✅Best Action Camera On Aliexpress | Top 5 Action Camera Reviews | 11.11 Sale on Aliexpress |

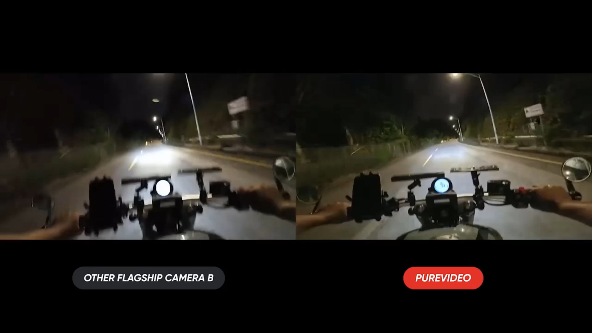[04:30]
It is co-engineered with Laker and uses a 5nm AI chip for exceptional low-light performance.